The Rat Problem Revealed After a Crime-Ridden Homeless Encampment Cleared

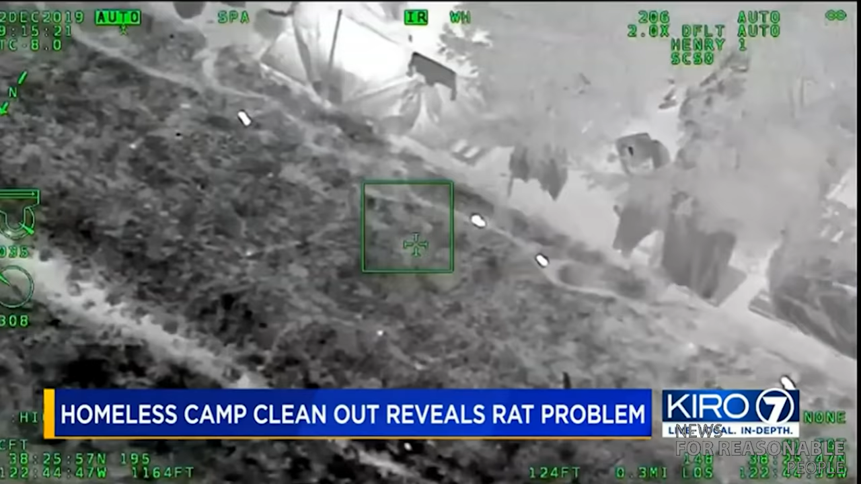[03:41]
Developers are legally required in Seattle to do rat abatement before a demolition project. In parts of Northern California, rats have been tracked by infrared cameras by sheriff's deputies after big encampments are swept to track down whether abatement teams are effective or if the rats are only moving to the surrounding places.